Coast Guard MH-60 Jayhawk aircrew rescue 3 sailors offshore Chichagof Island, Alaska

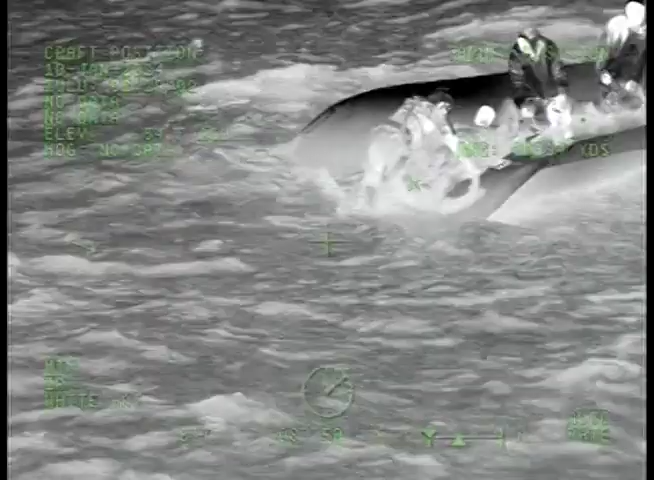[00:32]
Really good lip on the left side. I got a set of three. Okay. Coming in right now.
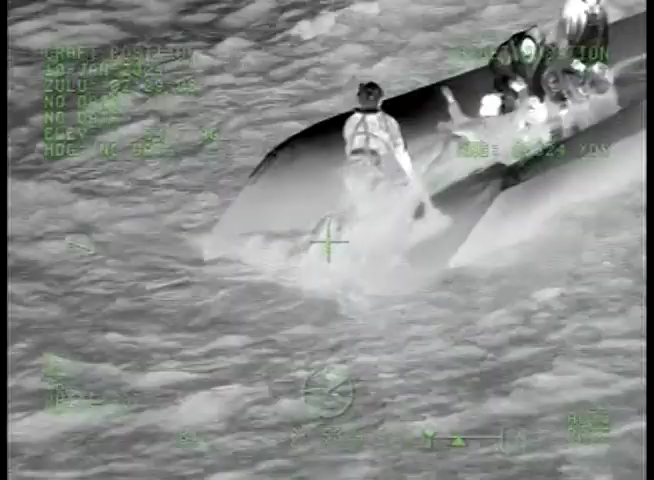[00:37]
Making sure our rotor wash doesn't blow them into shore yet until we're ready.
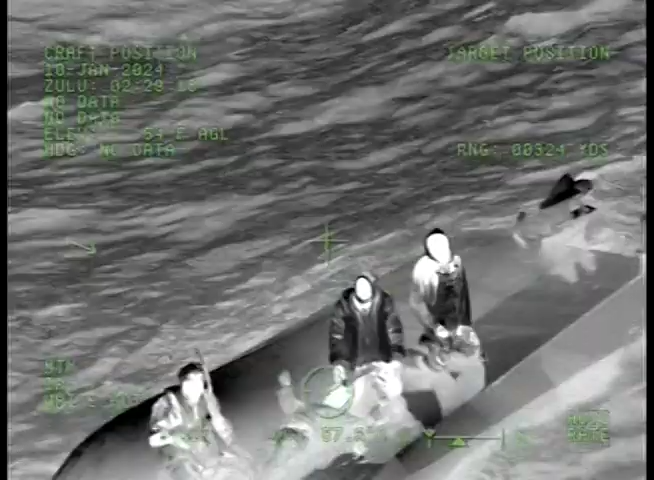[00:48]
Alright, sling's going down. Yep. It'll be sling to the swimmer.
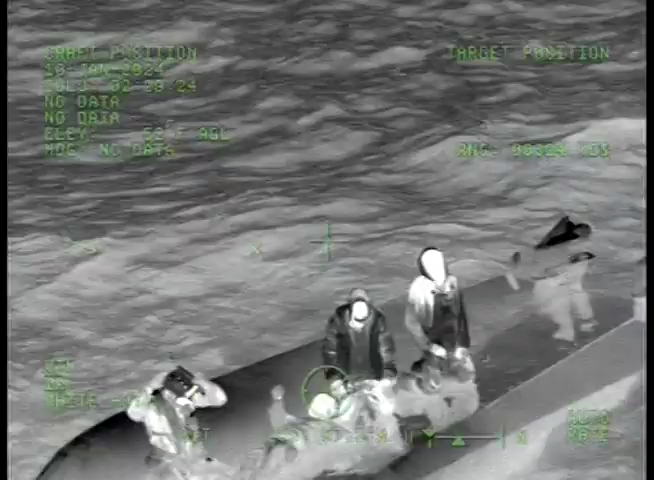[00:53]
Roger that. Rescue checklist complete. Ready for sling to the swimmer. He's looking up and down with his helmet light.
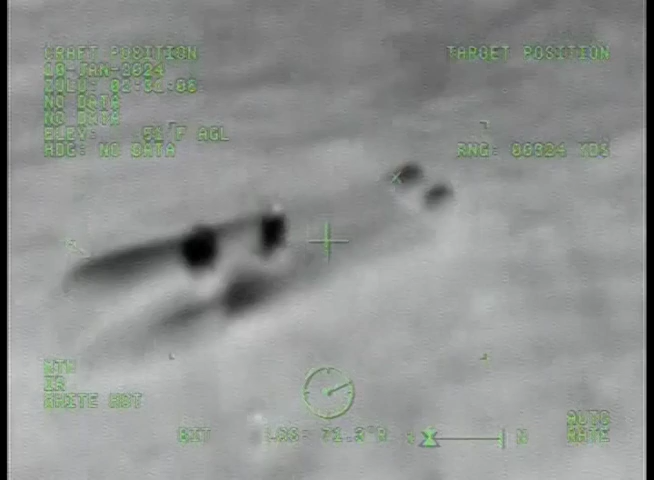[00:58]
He's swimming away from the boat. Okay.
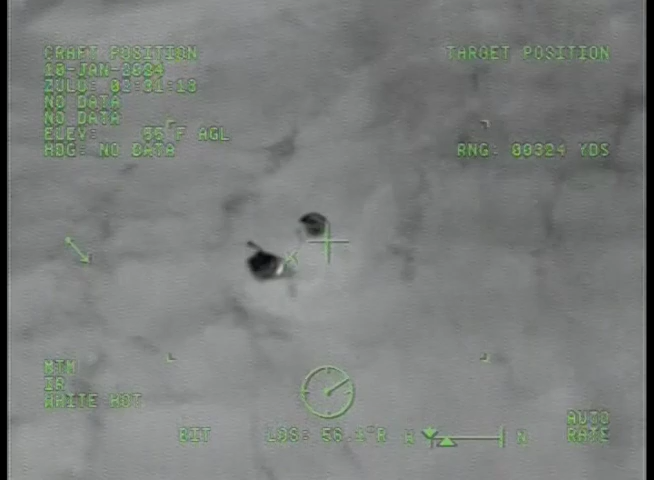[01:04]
Alright, I have ready for pickup. Copy in. Easy. Forward and right. Don't be afraid to drag him a little bit. Roger. Forward 10. You have a good set coming. 6015.
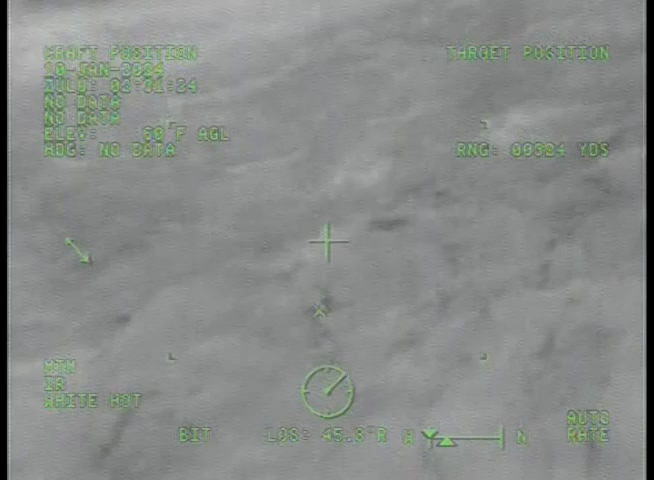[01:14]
6015. We've got a set of three. Forward 15. Forward 15. Over.
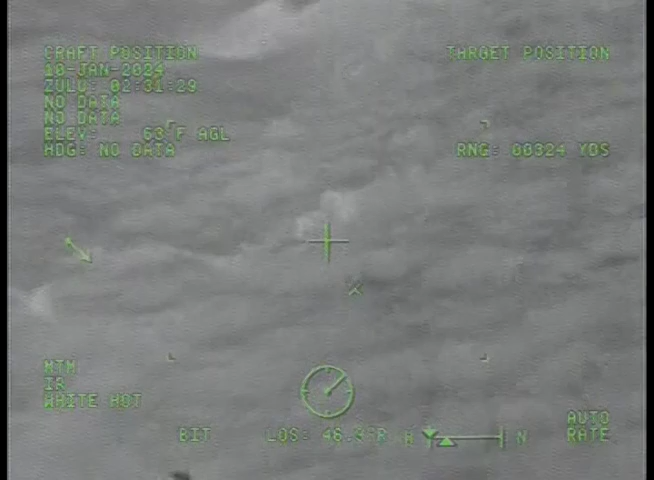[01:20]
Roger. Alright, you got a good set coming here. Alright, go ahead and get him. Yeah, start dragging him. And three. Roger taking his leg. Alright. And commit to the pickup. One. He's still pretty far out. I'm dragging him.
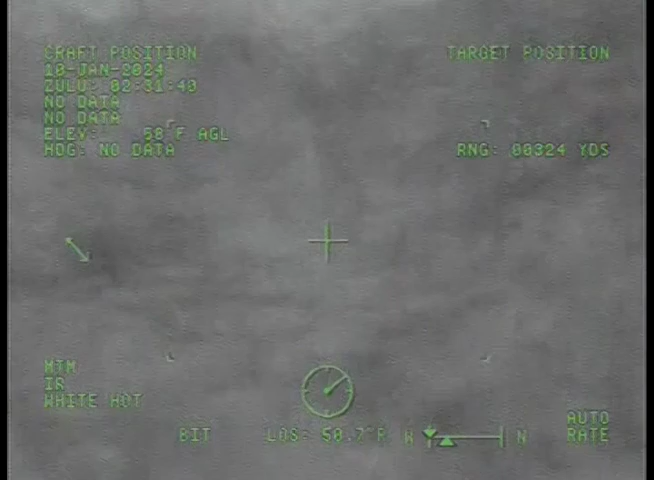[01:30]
Okay. When you commit, just commit to it. Roger. Tracking him in. Another swell. Okay. Three. Two. One. And Zorn survivor out of the water. Roger. Zorn survivor coming up. Okay. Getting the heat running. Back and left. Back and left. I'm going to... Rotorosh looks good off the boat. I'm going to hold here. Roger.
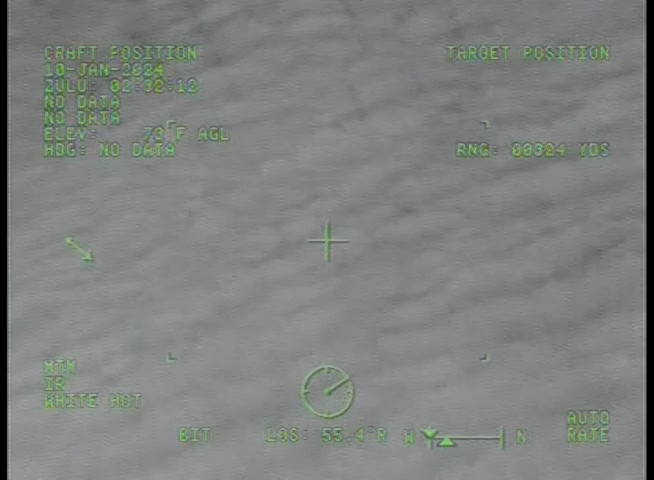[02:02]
Zorn survivor at the cabin door. Roger. A couple swells coming in. But you're fine at this altitude. You still got eyes on the boat? I got eyes on the boat. One o'clock.
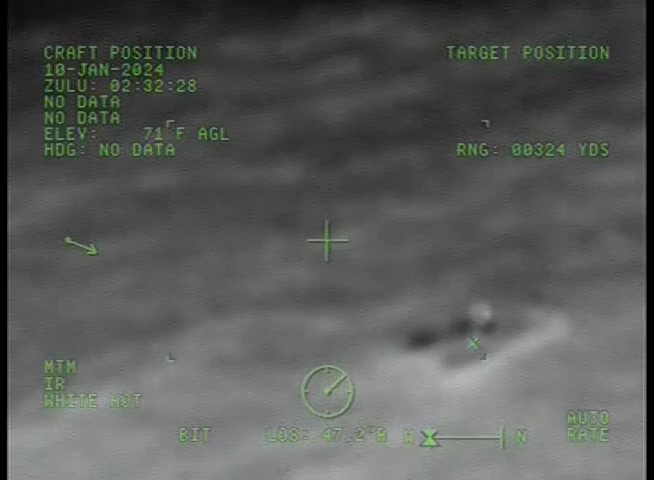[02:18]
Bringing swimmer survivor in. First survivor is inside the cabin. Roger.